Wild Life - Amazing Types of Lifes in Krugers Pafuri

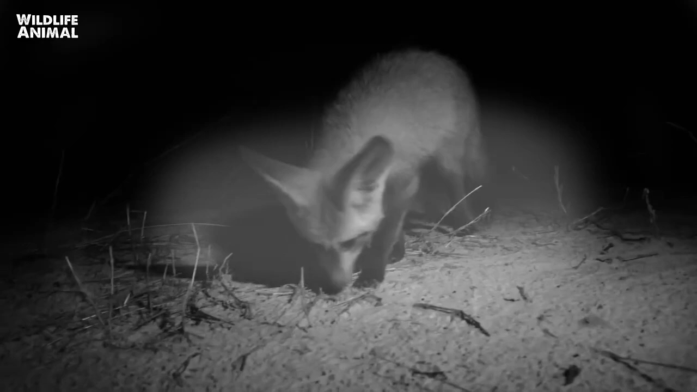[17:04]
Thick coats make them better suited to searching for food in the cold night. And they are excellently equipped for finding prey in the dark. Their enormous ears can hear the slightest of movements. Even below ground.
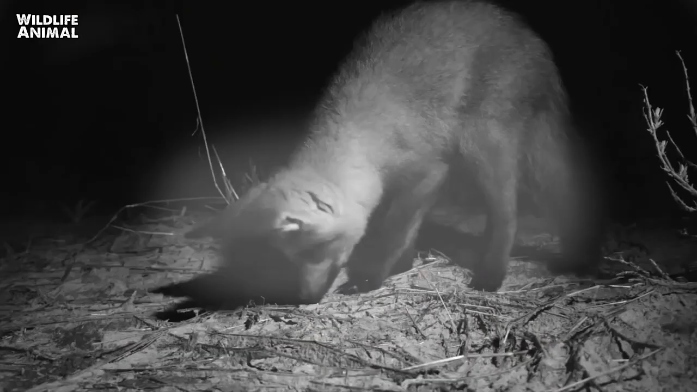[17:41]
When the rains arrive, the foxes will feed mainly on a fresh abundance of termites. But during the dry winter, they turn to hunting rodents. A mouse makes a good meal for a small fox. Their adaptable diet will carry the foxes through to the easy pickings of the rainy season.